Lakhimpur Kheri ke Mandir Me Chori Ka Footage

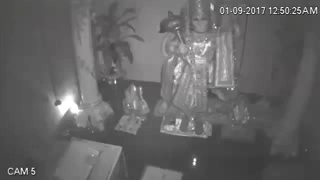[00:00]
बीर वाबा मंदिर में हुई चोरी की घटना का सीसी टीवी फुटेज इस समय आप देख रहे हैं दर्वाजा खोल कर अकेले अंदर घुसा चोर सबसे पहले कपड़ा फर्ष पर बिछा रहा है
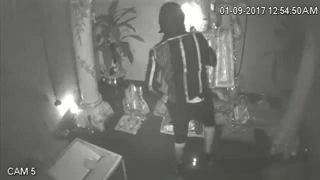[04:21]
पैसो को अपनी जेब में भी भरने की कोशिश की और रख भी लिए कुछ उसमें से एक कुछ रुपए नीचे भी गिर गए लेकिन उससे बेखबर अब उसका लक्ष बजरंग बली के मुकुट पर रहा टार्च की रोशनी में और यहां क्या क्या कीमती है इस पर भी निगाह उसकी लगी रही